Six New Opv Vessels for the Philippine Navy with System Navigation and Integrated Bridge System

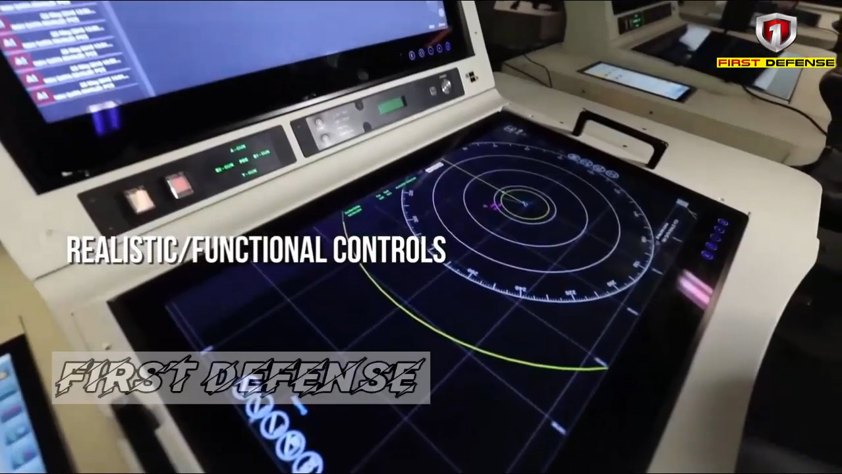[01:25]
and a smart data distribution management that ensures reliable and consistent data and information throughout the navigation system.